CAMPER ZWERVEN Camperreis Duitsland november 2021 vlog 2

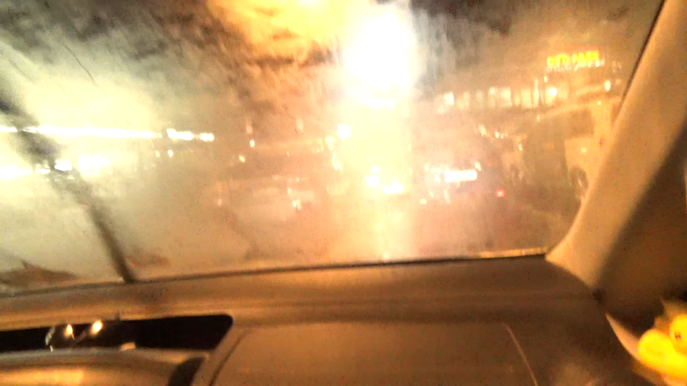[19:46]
Nou, dan laten we jullie wel richting Zuidwesten. Laten we jullie wel zien waar we terecht gaan komen. Dit is namelijk niet te filmen. Het is niet te filmen, man. Nee, donker. Nou, oké. Okay. We zien elkaar later.
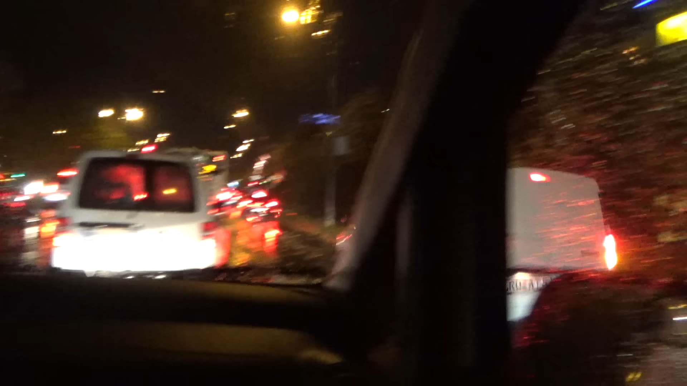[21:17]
We moeten even wennen aan de enorme drukte. Over 700 meter, de rotonde, gaan we dus naar rechts.